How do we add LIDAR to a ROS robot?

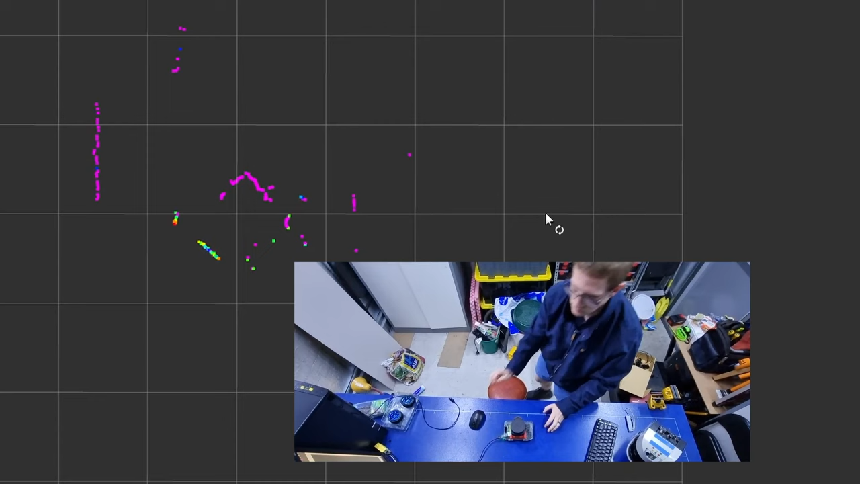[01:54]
This is really useful for building like a floor plan
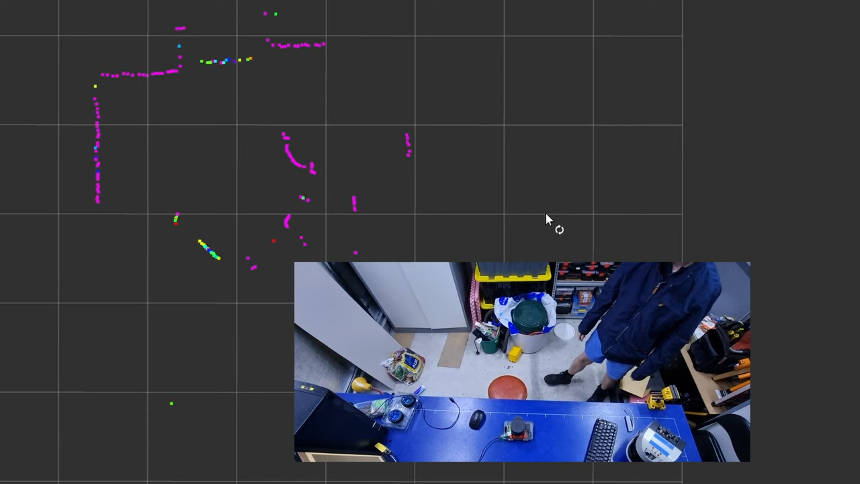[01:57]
of a room that you can then use to navigate and avoid obstacles. Then finally we've got 3D LiDAR.
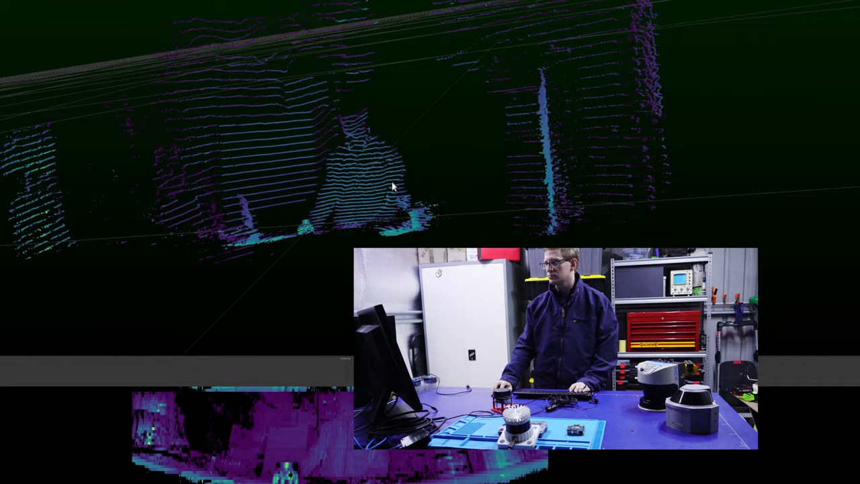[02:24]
It's almost like taking a three-dimensional photo. Now the different models that are out there use different methods and technologies. Historically they've been very expensive but they're starting to come down in price and these are really useful for when you want to generate a really rich
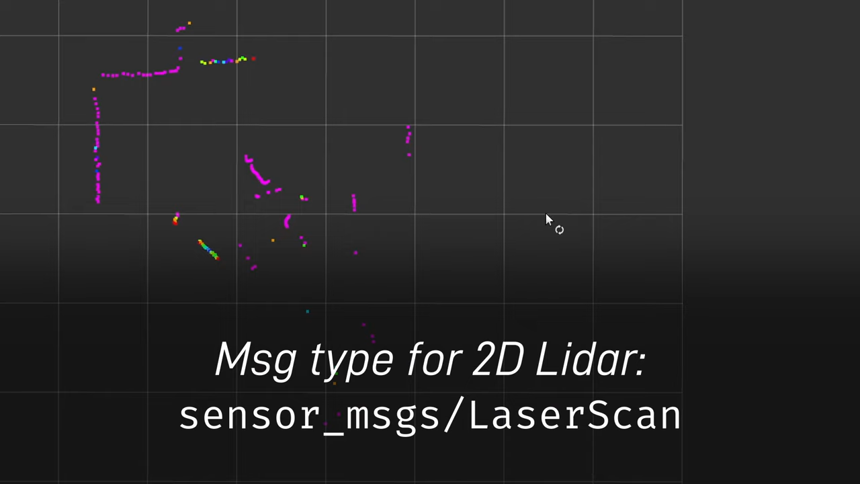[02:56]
So when we're working with 2D LiDARs, ROS provides for us the laser scan message which is inside sensor messages and basically what this is is it's a big array
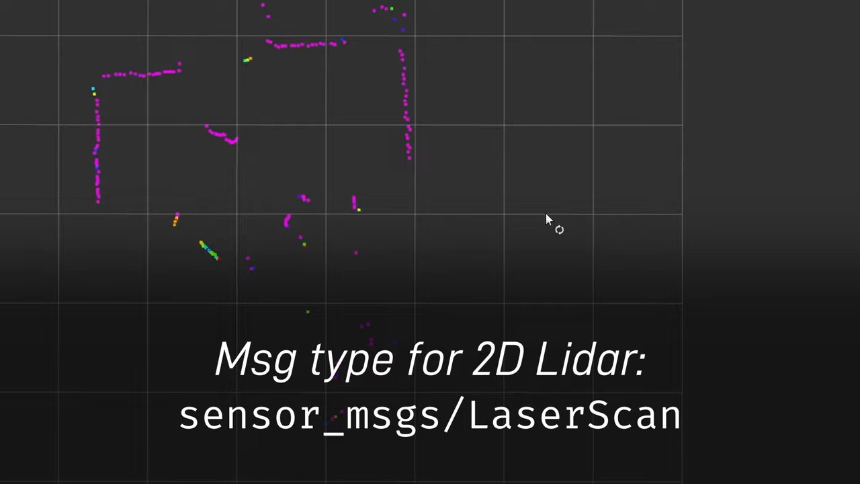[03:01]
of numbers that represent each of the range measurements in meters for a single sweep of the LiDAR.